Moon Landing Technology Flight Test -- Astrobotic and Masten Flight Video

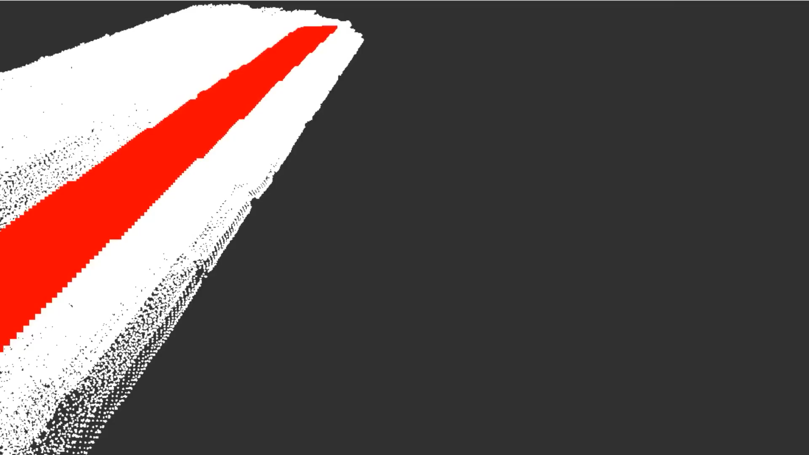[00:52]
A downward-looking mapping camera captures imagery and matches it to satellite maps while two forward-looking stereo
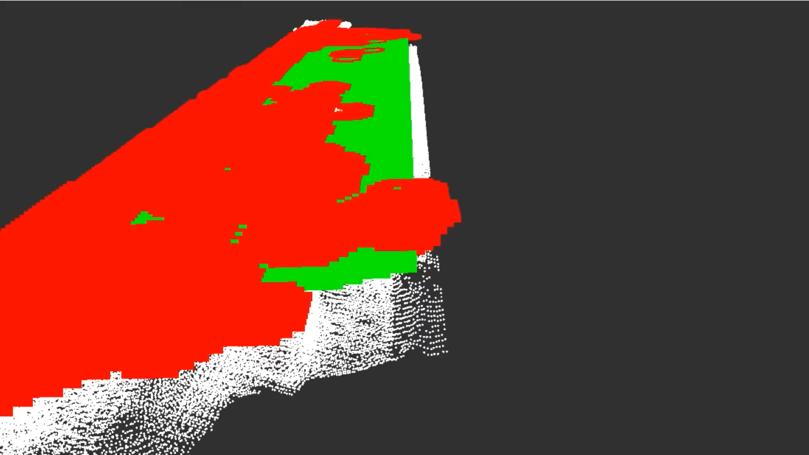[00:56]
cameras track motion and precisely determine the distance to the ground.